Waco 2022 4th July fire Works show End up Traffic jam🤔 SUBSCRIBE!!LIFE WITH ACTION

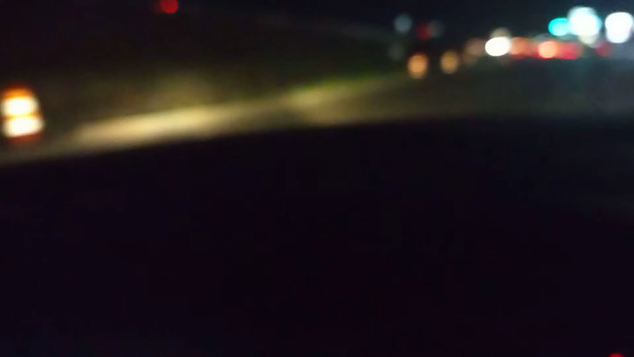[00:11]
this highway i don't know how jammed it is jam-packed so finna hop in here see what content that we can get i don't know if the fireworks is popping right now really trying to check
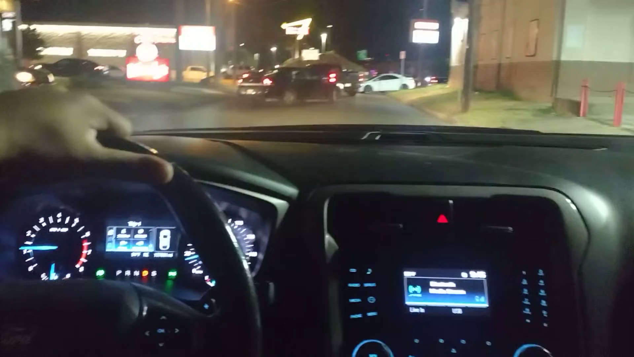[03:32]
squeezing through tight all right i hear more fireworks go ahead my guy
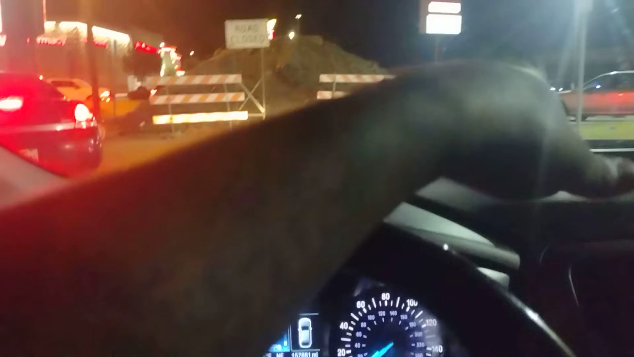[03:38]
there's some more there you go all right squad that's what it is right here
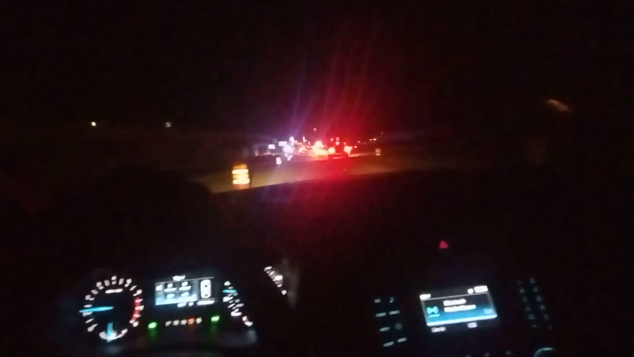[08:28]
i'm gonna go through the turn around
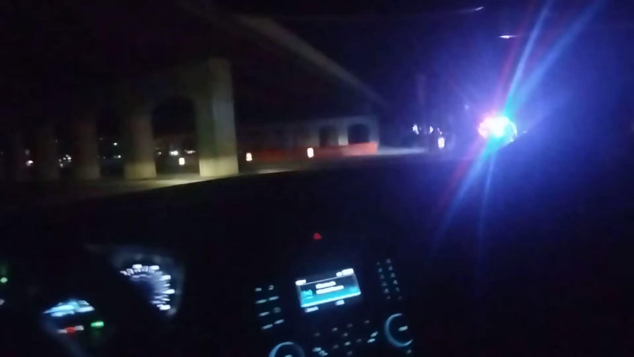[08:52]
i guess everybody really seen the fireworks yeah i think they are ready papa as i was actually driving over here going to the store i seen a lot of
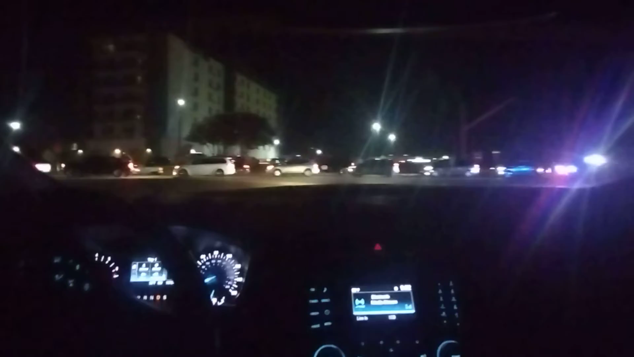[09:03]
damn bopper to bopper look at that shit go ahead my guy go ahead my guy